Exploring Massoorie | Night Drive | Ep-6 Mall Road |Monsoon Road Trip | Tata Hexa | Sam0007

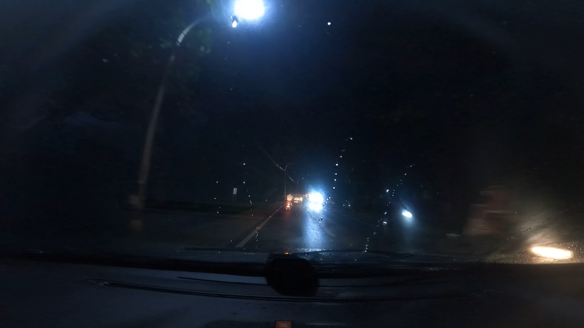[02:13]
तो फ्रेंड फाइनली पहाड़ शुरू हो गए हैं, और रास्ता एकदम खाली.
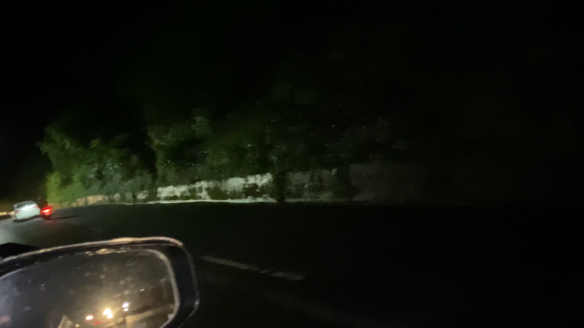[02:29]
और आगे देखो बस, जो ये लाइट जल रही है ना, बेसिकली घर है, वही मेन मसूरी.
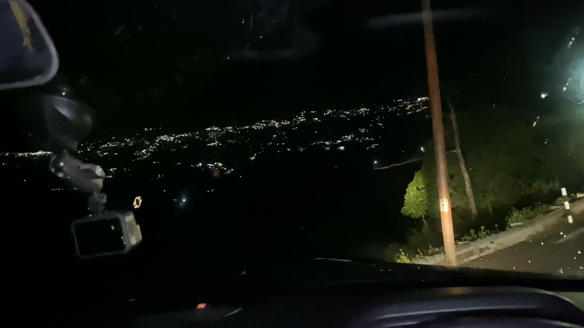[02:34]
तो वही आगे चलते हैं. मौसम बढ़िया हो रखा है, बस एसी वगैरह सब ऑफ कर रखा है हम लोगों ने.
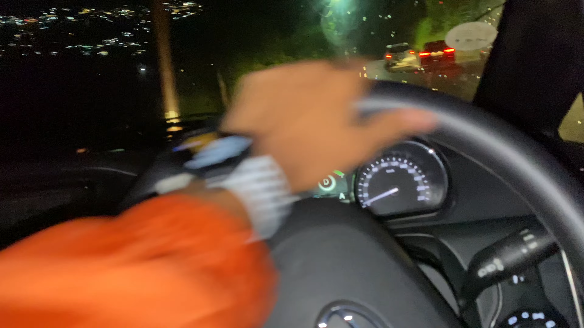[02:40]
मौसम को एंजॉय कर रहे हैं सच में यार, बड़ा मस्त लग रहा है. क्यूरियोसिटी हो रही है ऊपर पहुंचने की, आई मीन मसूरी. मसूरी कुछ और मत समझना बात.
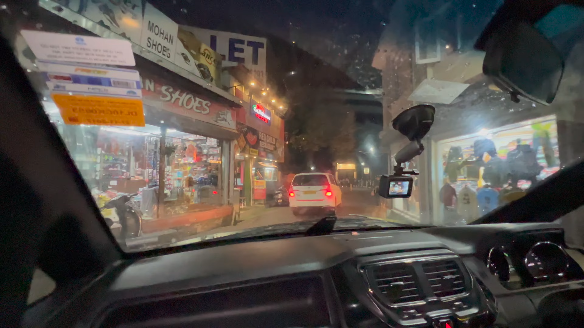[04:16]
फाइनली पहुंच गए मसूरी, और एज यू नो जैसे माल रोड था बंद, तो हमने पार्क करी है यहाँ पे गाड़ी, लॉक भी कर दी.